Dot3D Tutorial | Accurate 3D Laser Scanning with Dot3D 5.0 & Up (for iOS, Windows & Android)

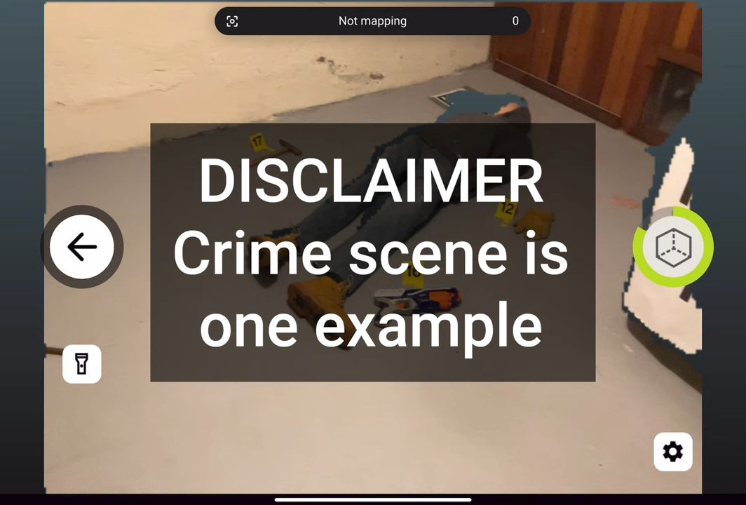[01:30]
If you are scanning crime scenes, you're in the right place, but also FYI, this is just an example scan we happen to be using. If you're scanning houses, apartments, outdoor scenes, indoor scenes,
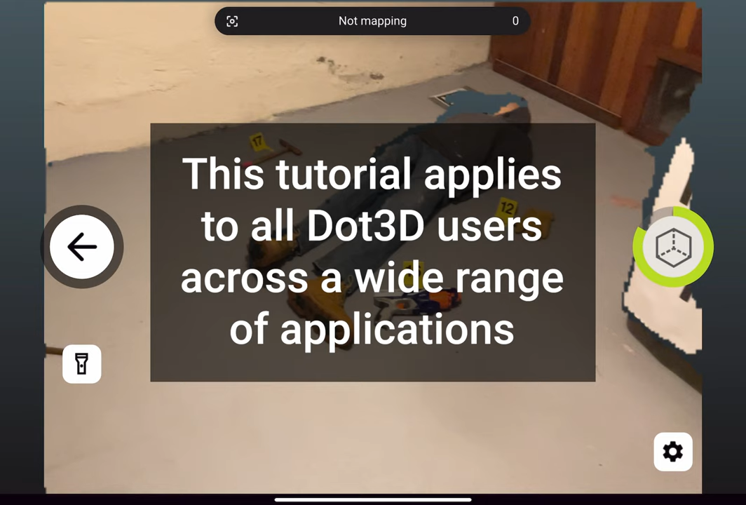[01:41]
ship compartments, mechanical rooms, really anything under the sun that you could be scanning, know that this tutorial still applies to you as well. You'll want to hold your device steady and point at some reasonable,
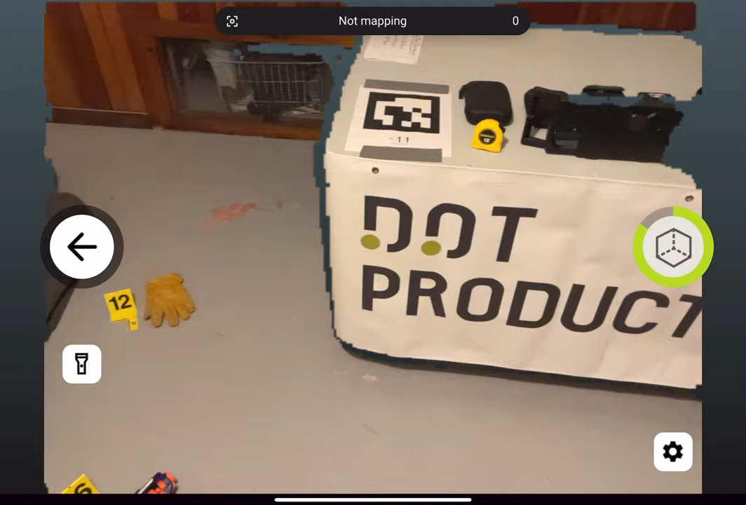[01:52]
recognizable geometry within range to choose a starting point for your scan.
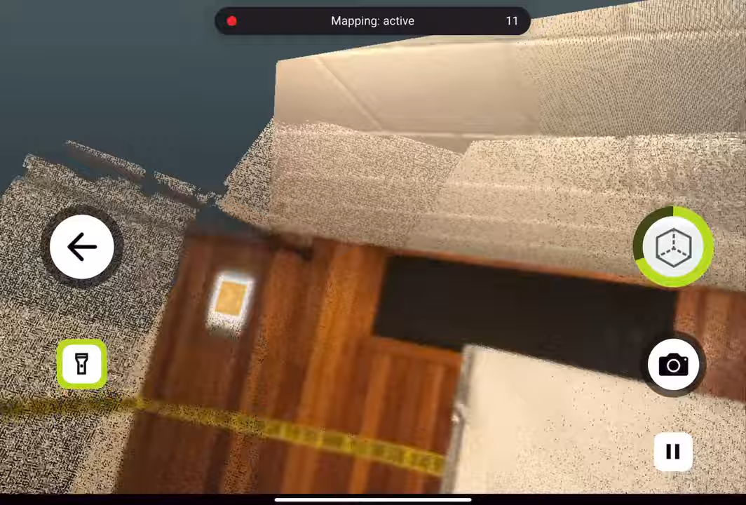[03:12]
So you can see how well and what you've captured as you move through your scene.
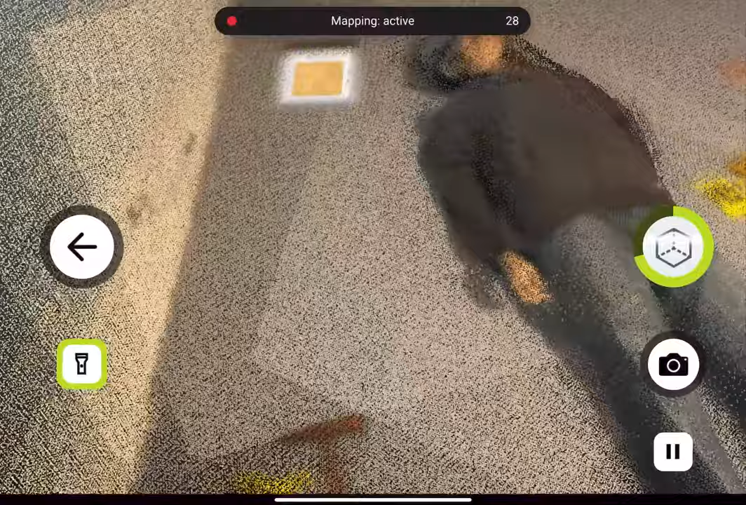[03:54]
Just tap on my screen anywhere but the buttons, and it'll automatically trigger a frame of capture every time you do that.
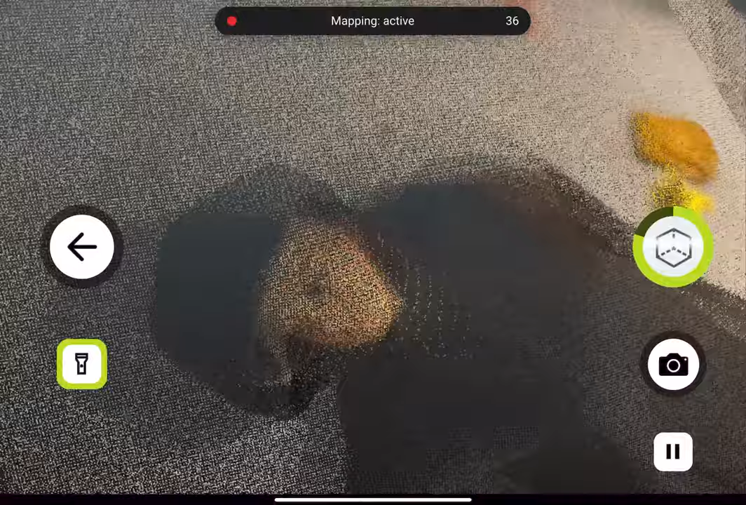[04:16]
So I'll do it a little bit more on the body here before I move on to other parts of my scene.
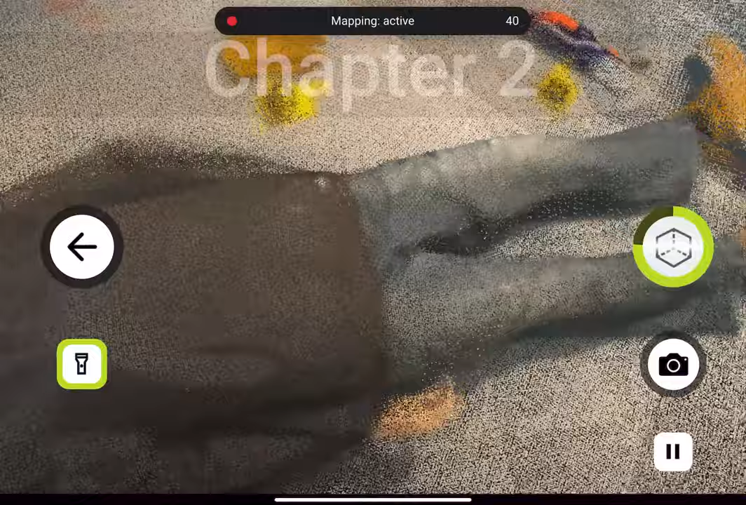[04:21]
And before I do move on, we have another important feature to demonstrate on these particular pieces of evidence.
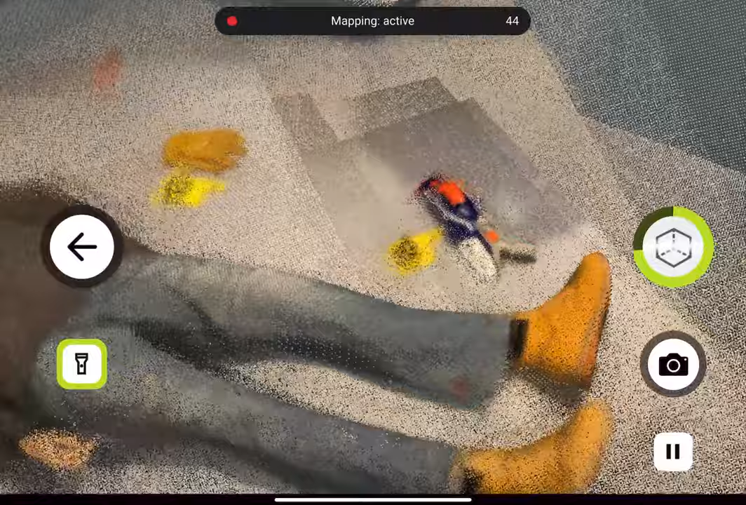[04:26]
So below your start and stop scanning button, you have a photo icon,
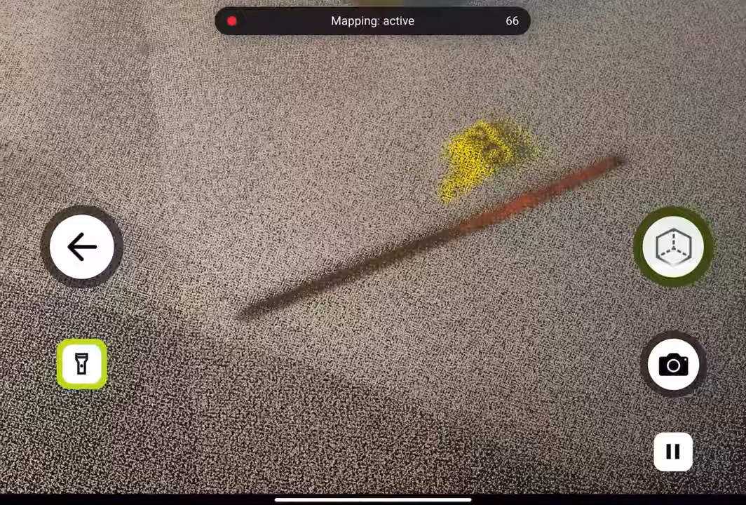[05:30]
the photo button to the crosshair icon.
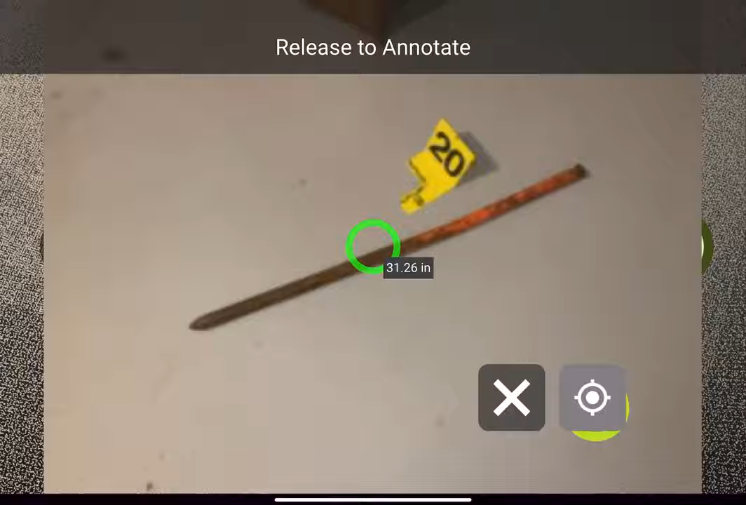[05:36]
And now I'm taking a scan time annotation, which also attaches a photograph.
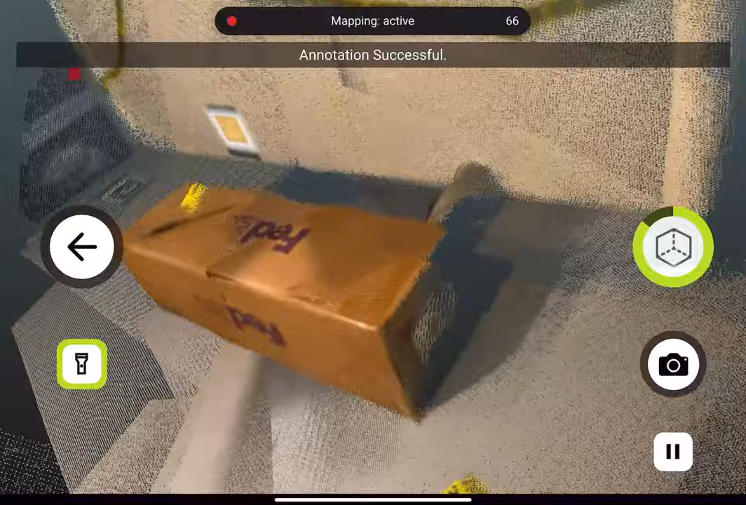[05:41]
So that particular point in the green crosshair has now been added as an annotation with an attached photograph,
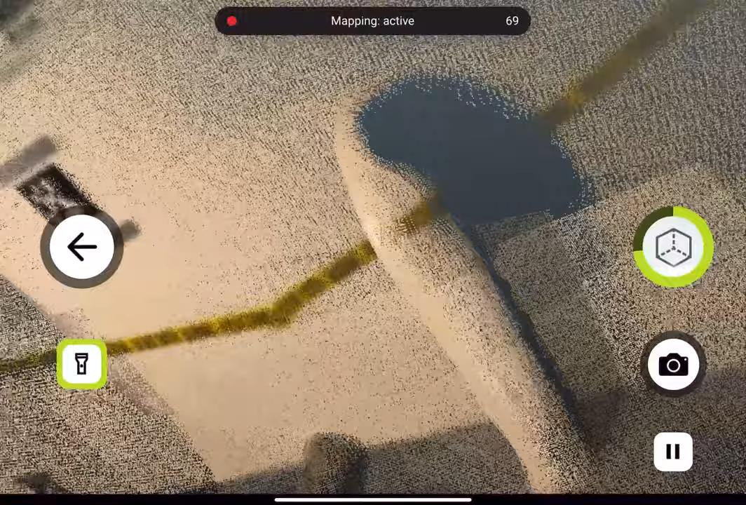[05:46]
and I'll be prompted to fill in details on that annotation after I finish my scan.
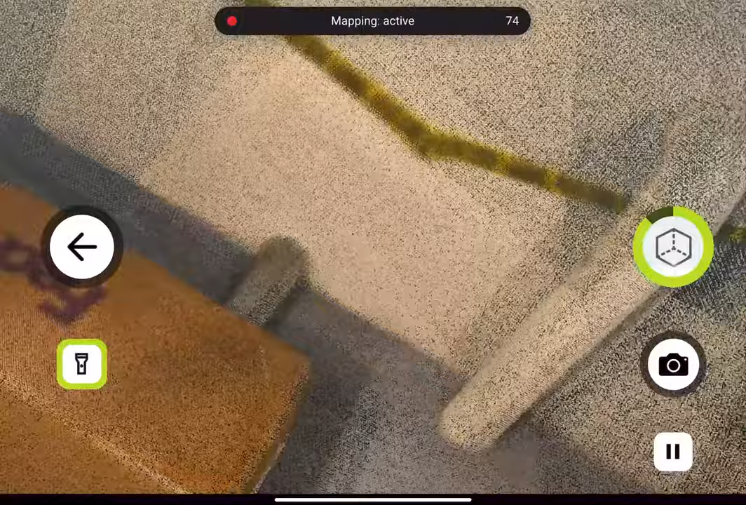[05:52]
So annotation is something you can do after the fact, by just tapping points within your scan, but it's also something you can do while scanning.
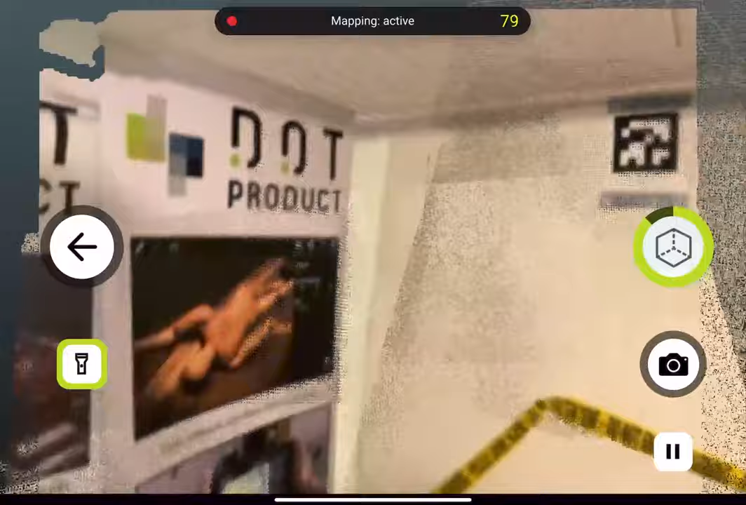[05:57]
So anytime you have something you want to flag, you can utilize that crosshair icon to mark it. So as I move through my scene, I make sure I fill in this box from each corner.
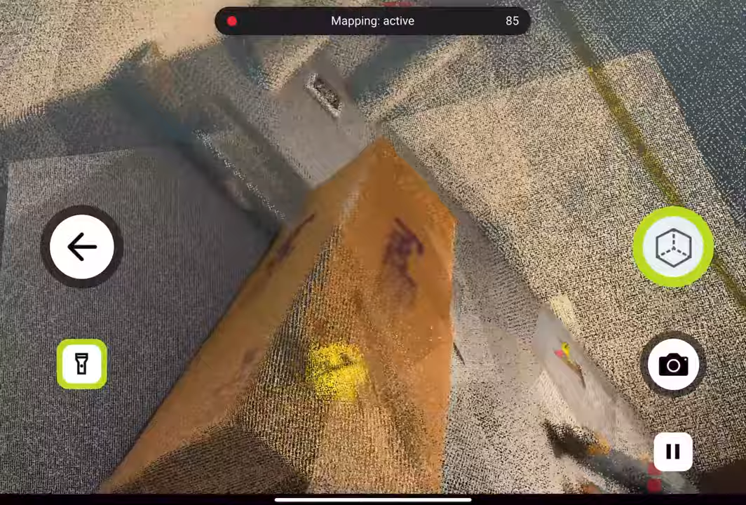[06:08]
And you'll also notice that I am recognizing several other April tags in my scene while scanning.
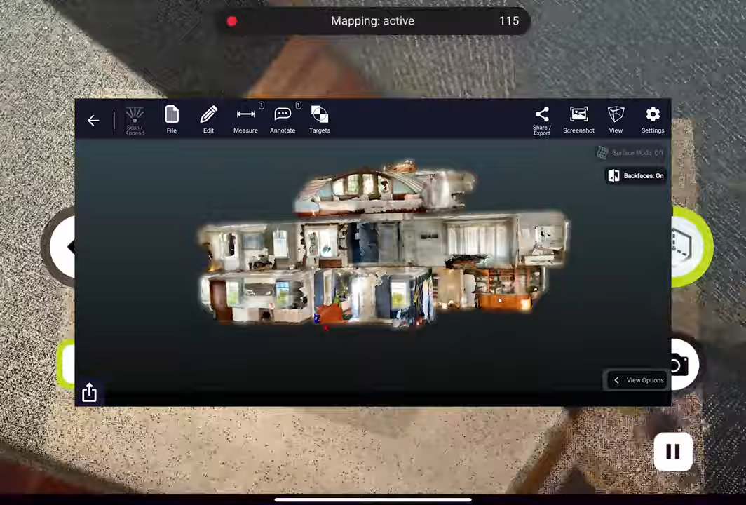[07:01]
We've rebuilt our engine from the ground up to enable very large scene capture and very fast optimization times.
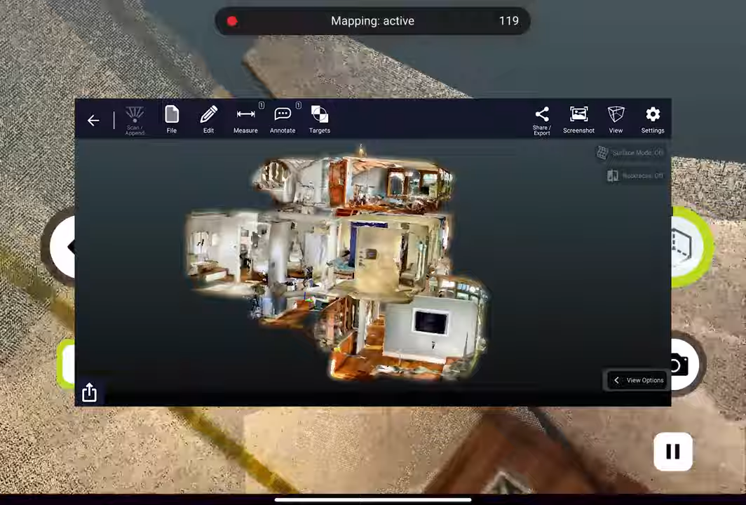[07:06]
So don't feel like you're constrained to one, two rooms or anything along those lines.
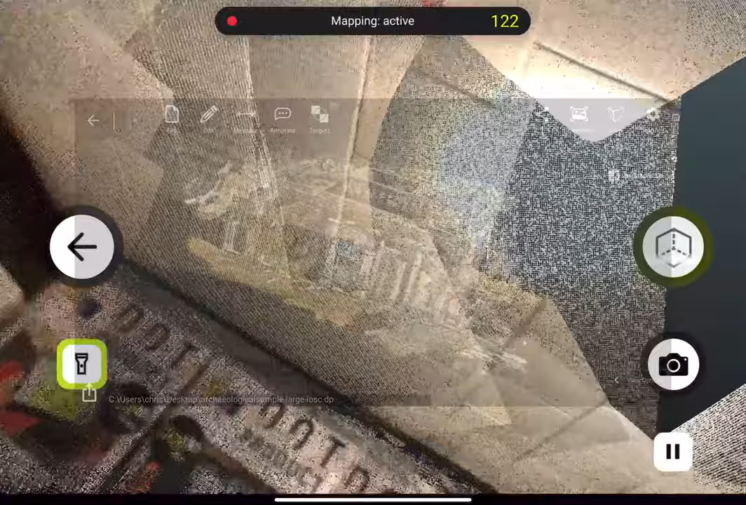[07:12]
There's always going to be a practical limitation to, you know, what you want to use handheld 3D scanning for all alone,
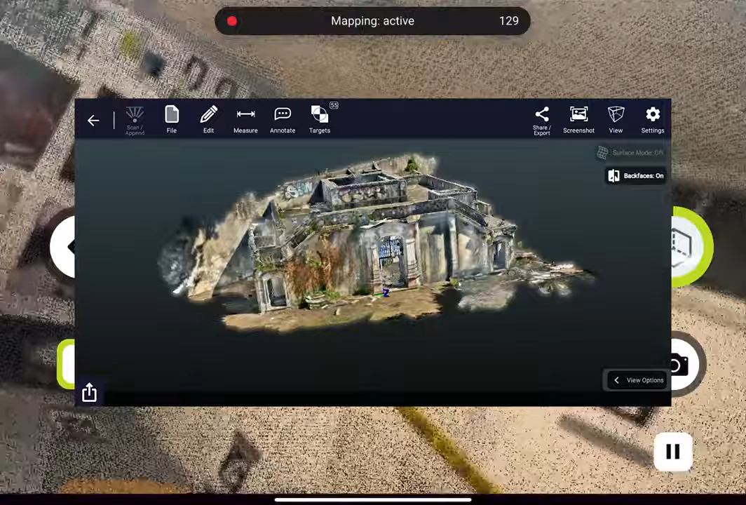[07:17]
but entire residents, entire floors of buildings are all within the realm of DOT 3D now,
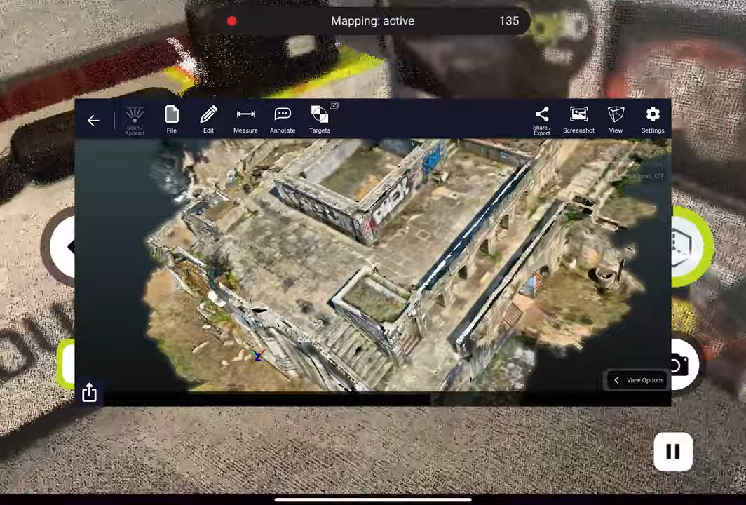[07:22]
as well as large outdoor environments.